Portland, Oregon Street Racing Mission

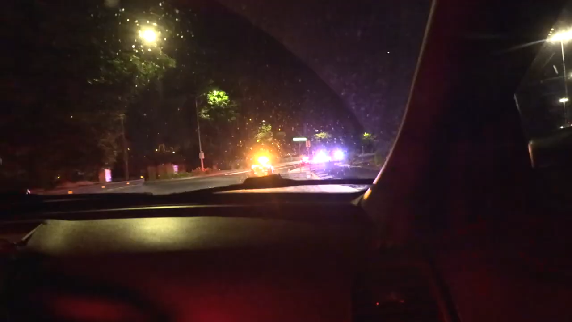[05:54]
So we're coming up the back way. It's out on Marine Drive, but we can't get to them from the east on Marine because of this large group of people at Marine and I-5.